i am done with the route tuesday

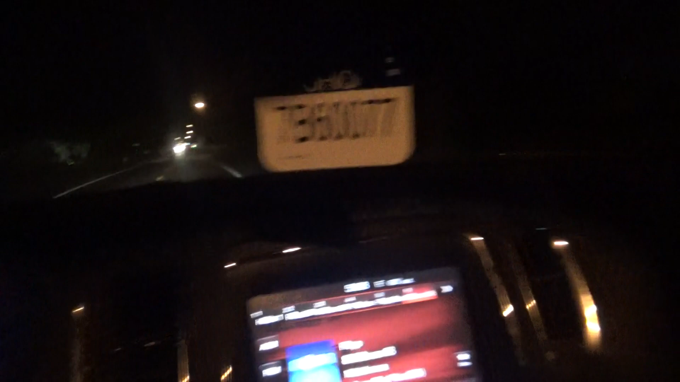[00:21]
I've actually had to stop back there because they've
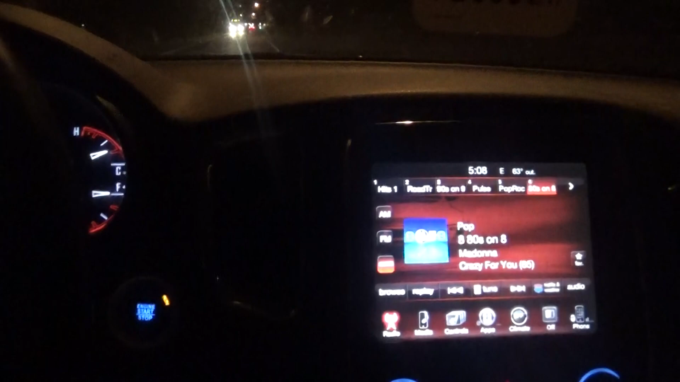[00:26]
got down to one lane and they've got a light and
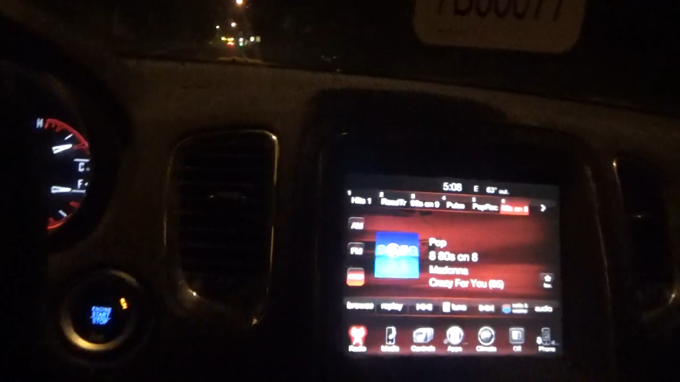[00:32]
I saw that there's a sign that says road construction ahead.
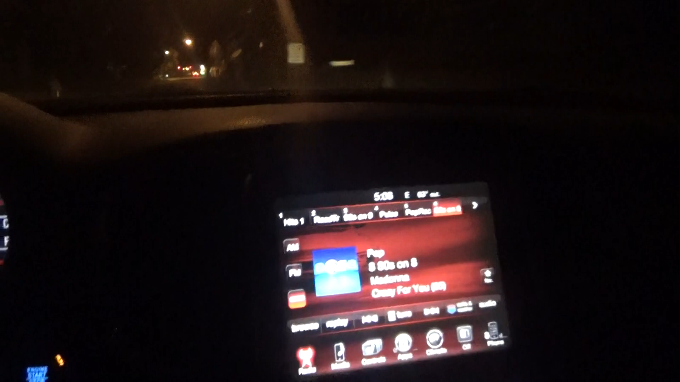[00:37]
And I see where the flashing light is. I saw that when I was coming into town.